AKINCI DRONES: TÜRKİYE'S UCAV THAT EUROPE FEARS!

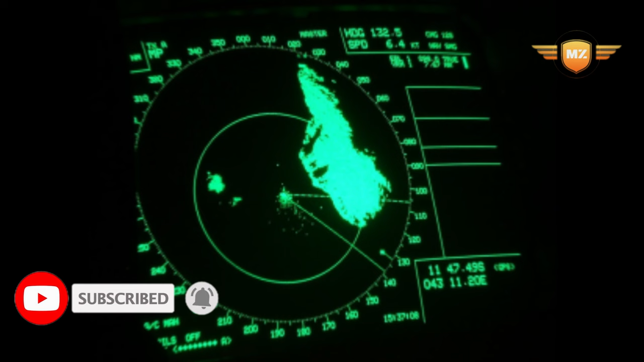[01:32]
radar that helps it to see and avoid things and it even has a cool